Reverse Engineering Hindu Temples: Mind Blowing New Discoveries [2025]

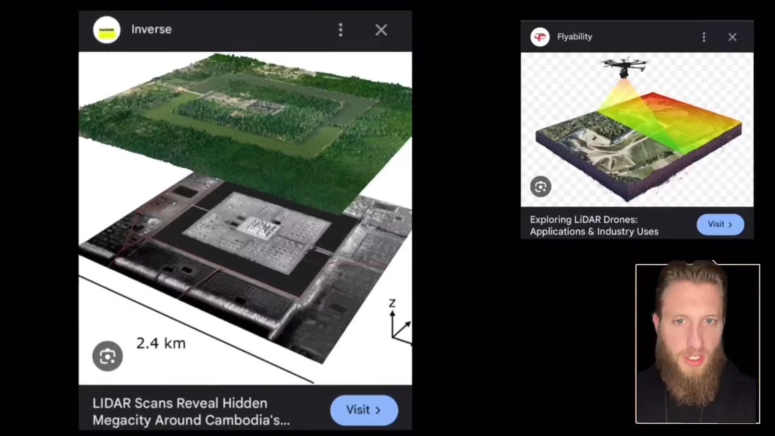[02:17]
The world's largest temple was laser scanned to remove the trees, and these things popped up.
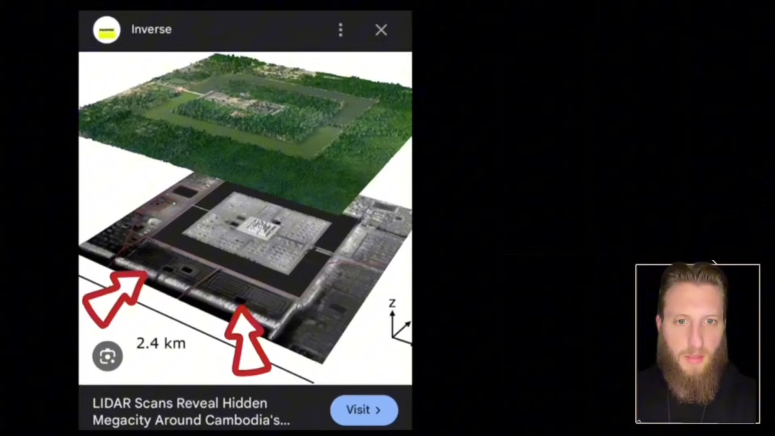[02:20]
So nobody knew about them, and nobody is curious about these things?
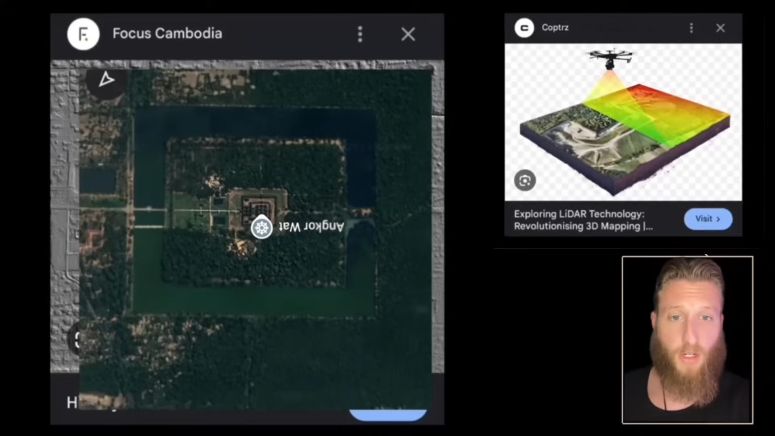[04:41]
We scanned it with a laser on a drone to see what's underneath the trees. You know what they found?